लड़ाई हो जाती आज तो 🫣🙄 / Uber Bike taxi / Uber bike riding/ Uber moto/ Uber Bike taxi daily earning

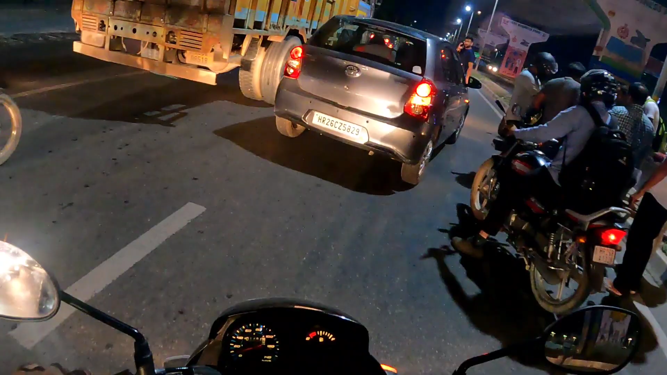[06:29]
उत्तरी एक्सीडेंट हो गया, जोमेटो वाला बैठा था, जोमेटो वाले आज काफ़ी एक्सीडेंट देखने को मिले मुझे।
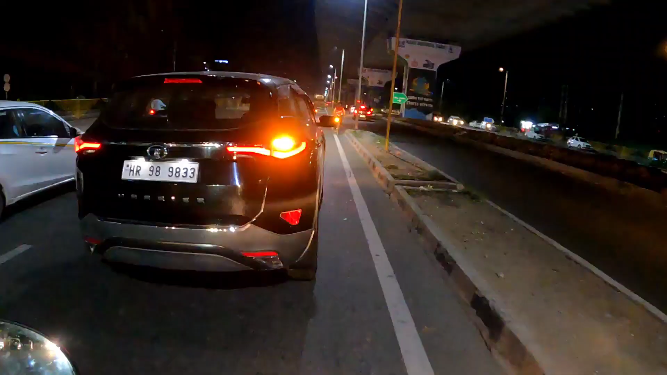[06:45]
ये रॉन्ग साइड आते, ऐसे दिक्कत इनकी वैसे होती है रात में,
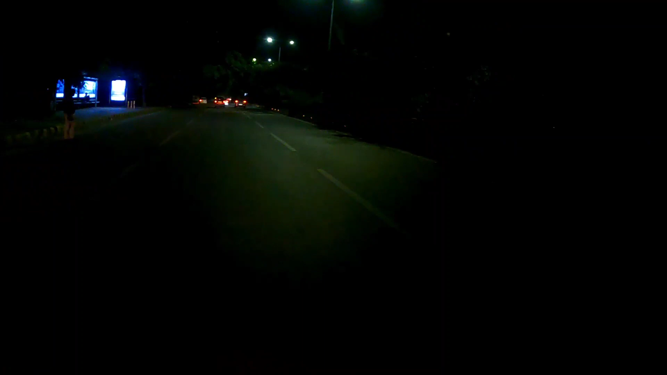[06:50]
इतने एक्सीडेंट होते हैं रोडों पे, इतने मतलब हर 10-15 मिनट बाद मुझे ना गुड़गांव में एक्सीडेंट देखने को मिलता है, इतने बुरी गाड़ियां चलाते हैं रात के टाइम पे।